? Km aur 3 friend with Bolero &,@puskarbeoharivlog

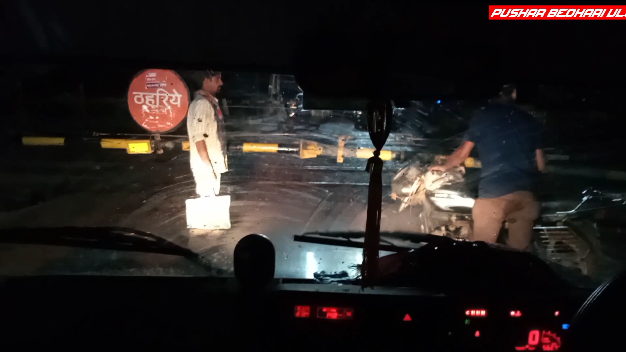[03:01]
मगर यह लोग रुकने का नाम नहीं ले रहे हैं फाटक बंद है गारी पास में आ गई है ट्रेन यहां से दिखाई दे रही है